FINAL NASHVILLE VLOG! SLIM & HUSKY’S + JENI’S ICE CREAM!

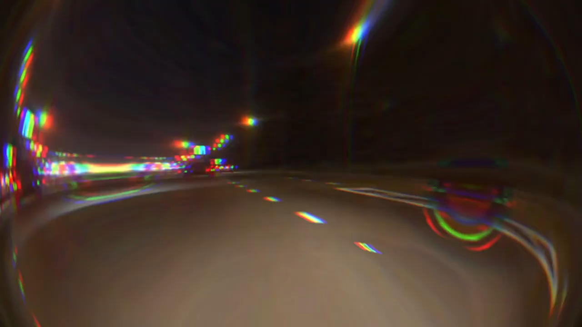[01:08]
They have fireworks up there. I was trying to show y'all. But now I don't see them.
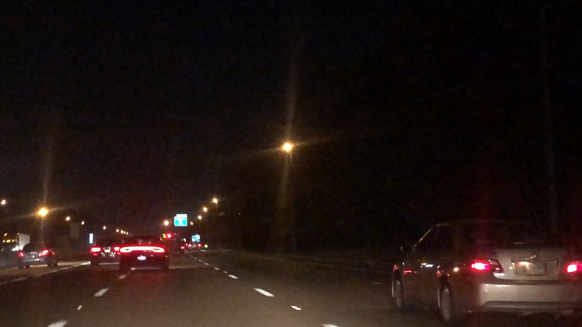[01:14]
I don't know if they're done. Or what. Let's just keep driving. Show them and filming to see if they see the fireworks again. There they go. Fireworks. Fireworks. Happy 4th of July people. Fireworks. In Memphis, Tennessee.
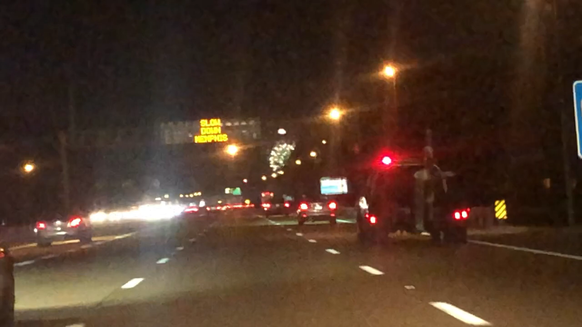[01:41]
Fireworks show. Fireworks show. Beautiful, beautiful firework show. While driving on the highway.